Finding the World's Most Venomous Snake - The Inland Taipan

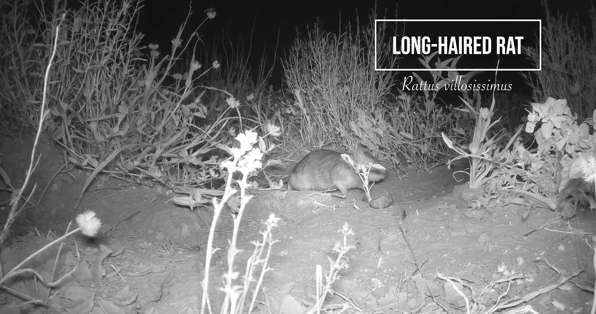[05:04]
These long-haired rats are known to be the main food source for the inland taipan.
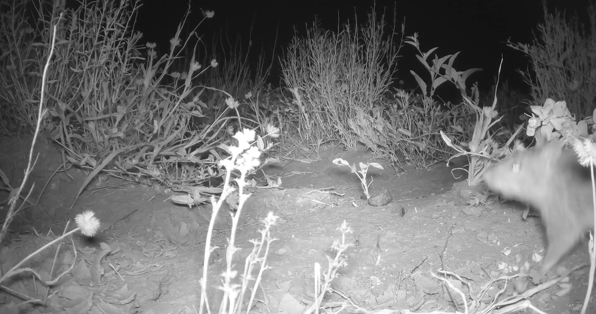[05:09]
Like most rodent species, these are very much boom and bust depending on conditions, thus providing a very unstable food source for inland taipans, and presumably why inland taipans have such toxic venom,